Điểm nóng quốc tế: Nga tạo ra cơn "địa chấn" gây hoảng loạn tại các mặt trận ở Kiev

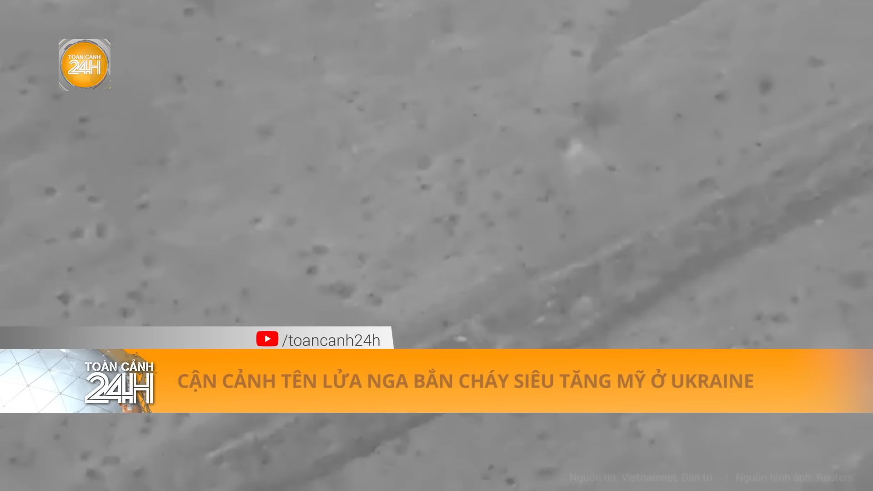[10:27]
Bộ Quốc phòng Nga vừa công bố một đoạn video sợi thăng M1 Abram do Mỹ sản xuất bị tên lửa tấn công gần thành phố Adipka ở vùng Đôn Bát, miền đông Ukraine.
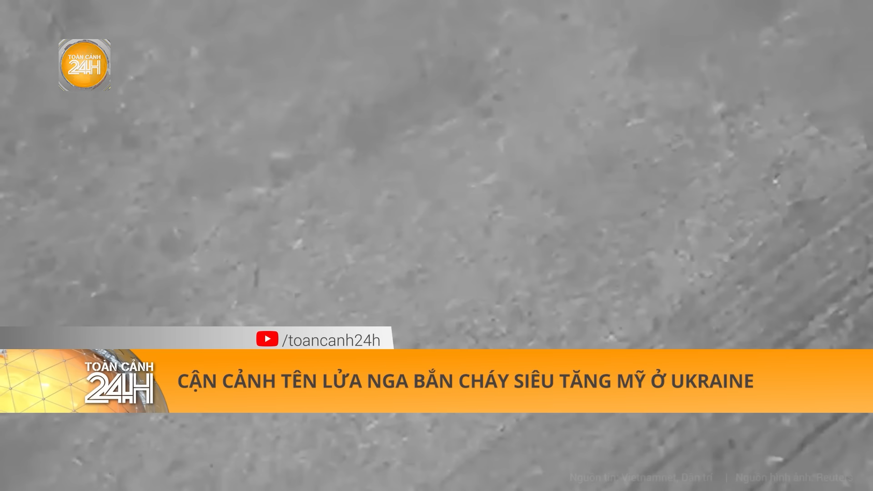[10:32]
Theo hãng tin RT, trong đoạn video đen trắng được Bộ Quốc phòng Nga chia sẻ,
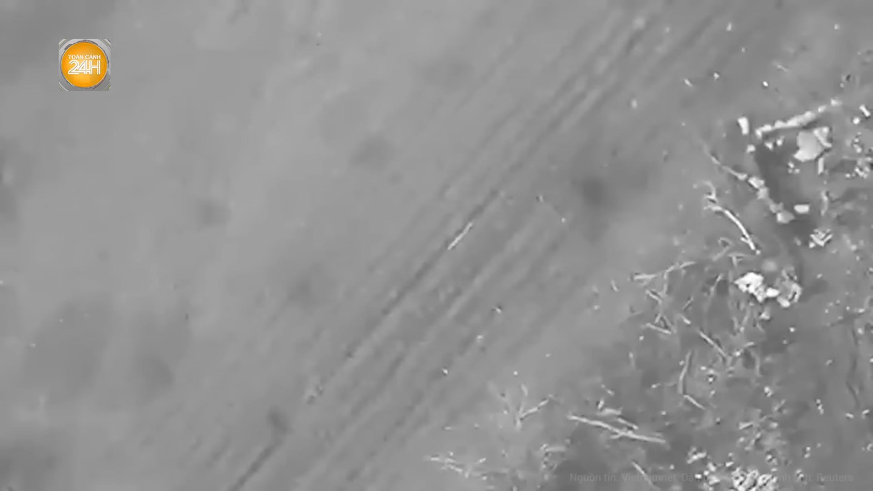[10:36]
quân đội Nga đã phóng các tên lửa dẫn đường chống tăng vào một mục tiêu dẫn đến vụ nổ.
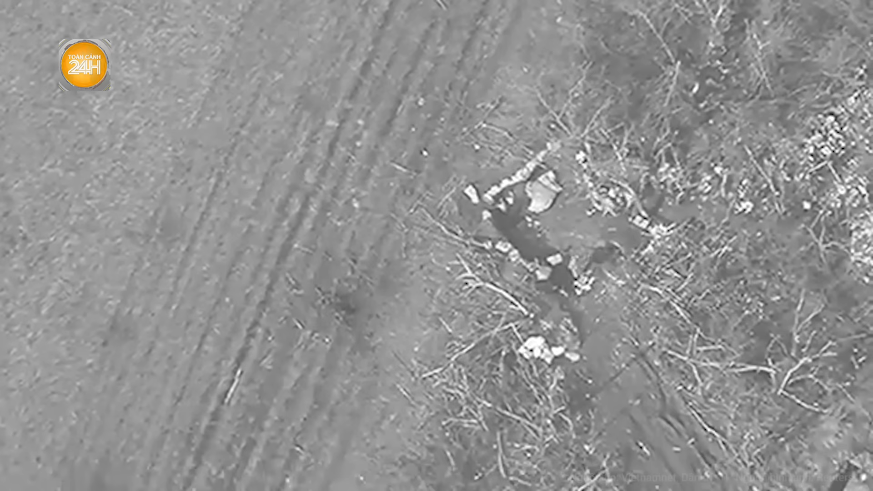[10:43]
Một video khác dường như được quay bằng máy bay không người lái UAV cho thấy chiếc xe tăng Abram bị trúng tên lửa và ngay lập tức một cột lửa xuất hiện phía trên phương tiện.
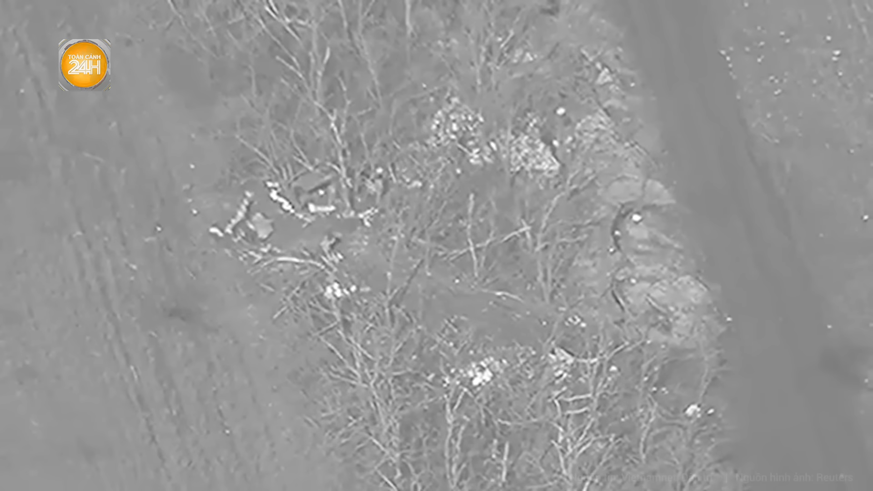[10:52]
Ba thành viên tổ lái người Ucdena được nhìn thấy đã thoát ra khỏi chiếc xe tăng đang bốc cháy và di chuyển ra khỏi khu vực nguy hiểm.